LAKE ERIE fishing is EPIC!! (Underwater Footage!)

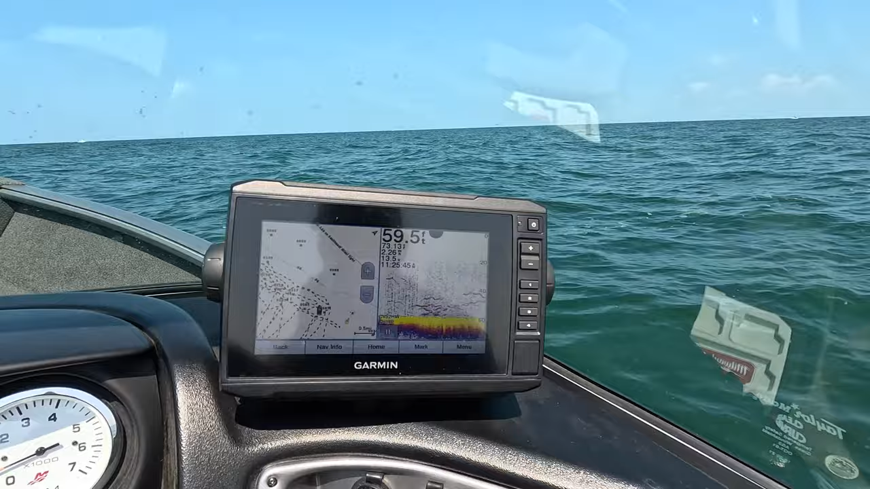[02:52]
59 foot of water, and as you can see, I just stopped and there is fish already like crazy.
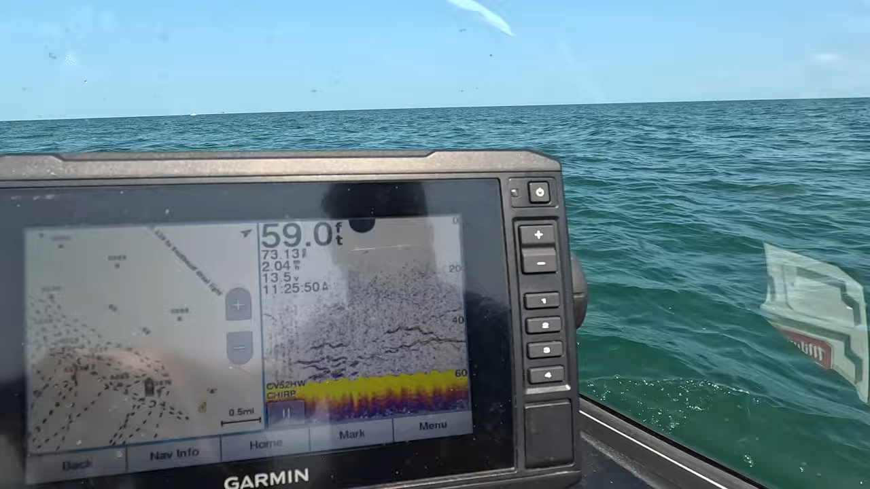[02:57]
On screen: depth 59.0 ft
So that's probably a good thing. That's a good thing. I mean, that's a great thing.